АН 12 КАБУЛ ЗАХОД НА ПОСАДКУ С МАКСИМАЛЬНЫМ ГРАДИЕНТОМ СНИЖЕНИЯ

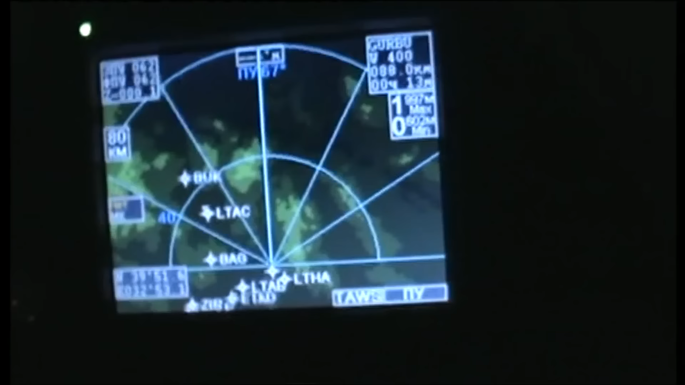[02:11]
На его экране отчетливо и ярко видны вершины сопок и проходы между ними.
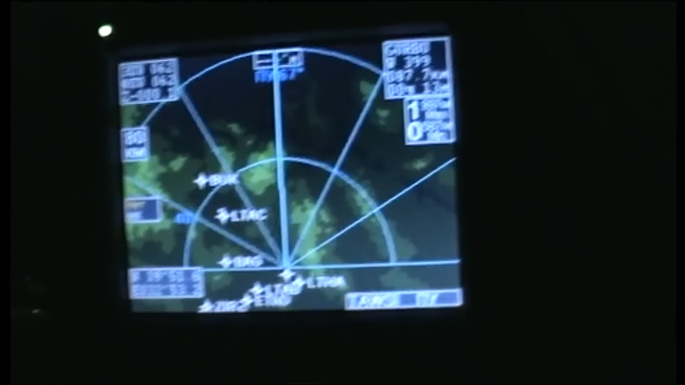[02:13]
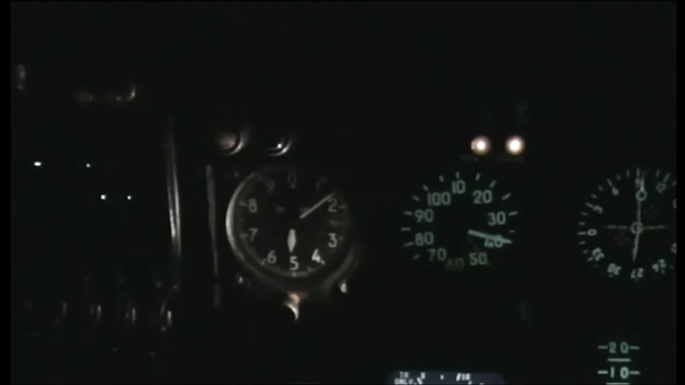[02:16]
Набрали 5150 метров. Все, что возможно, из машины уже выжили.
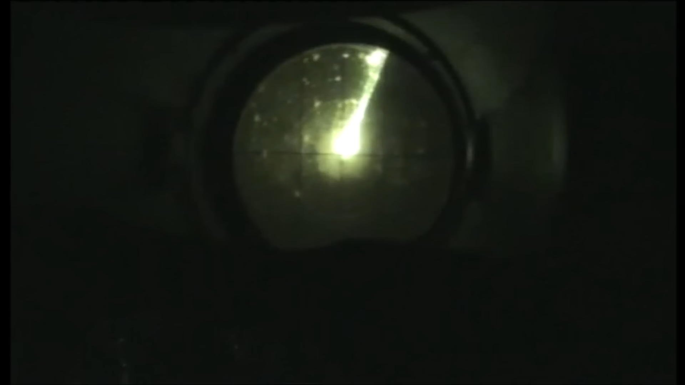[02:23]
Штурман всматривается в экран локатора, отыскивая проходы между опасными засветками.